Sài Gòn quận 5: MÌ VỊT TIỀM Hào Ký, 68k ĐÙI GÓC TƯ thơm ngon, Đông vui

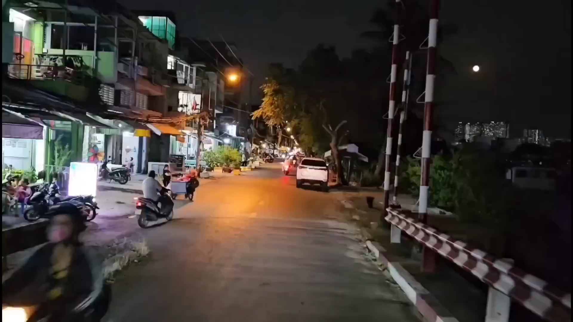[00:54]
Và đây là cầu Nguyễn Tri Phương. Chúng ta chạy xuống cầu và sẽ quẹo phải vào đường Trần Hưng Đạo, quận 5.
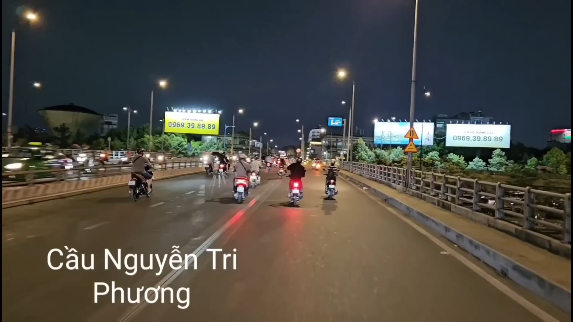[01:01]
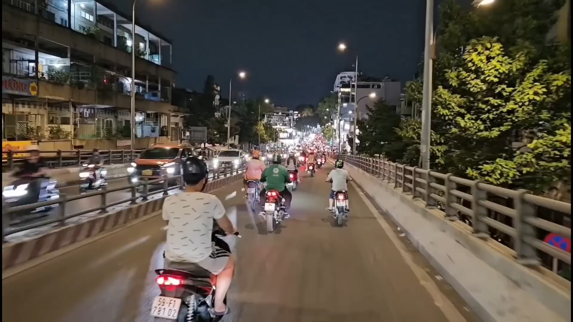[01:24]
Từ xa xa chúng ta thấy bao rét dim sum ha. Hôm bữa mình đến đó ăn cái phần lẩu khá là ngon các bạn. Rồi chúng ta quẹo phải vào Trần Hưng Đạo nha.
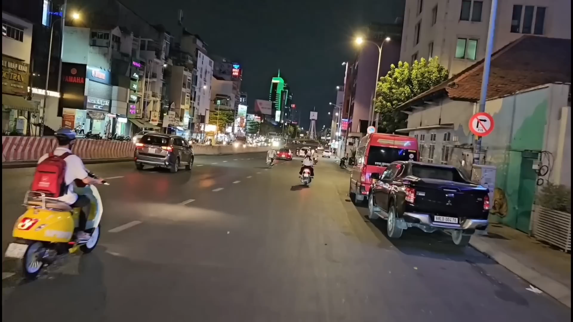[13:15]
Tới đây, quẹo phải vào đường Phan Kế Bính.